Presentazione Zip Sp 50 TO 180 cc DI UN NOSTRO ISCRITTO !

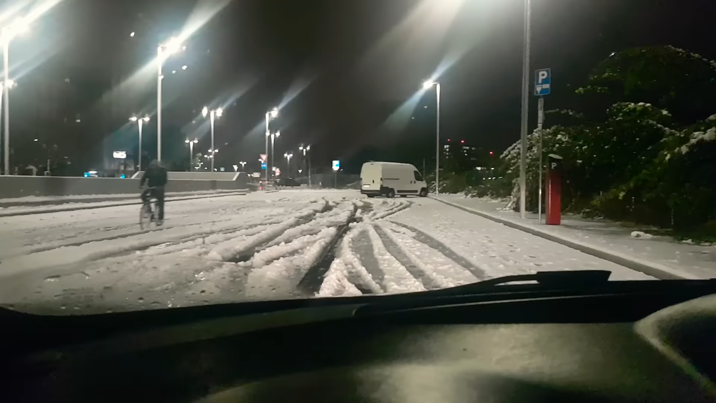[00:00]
Bene, buonasera a tutti! Oggi siamo qui con un nuovo video perché sto andando a incontrare una persona speciale un ragazzo, nonché un iscritto, nonché un nostro fan che ha trasformato il suo zippone 50 in 180 come vedete ho beccato una giornata fantastica in quanto qui da noi dovete sapere che non nevica mai eppure oggi, unico giorno che nevica mi non mi sono d'accordo che una volta uscito da lavorare si era andato a trovarlo e insomma eccoci qua a breve dovremo arrivare e niente, a dopo, vi aggiorno!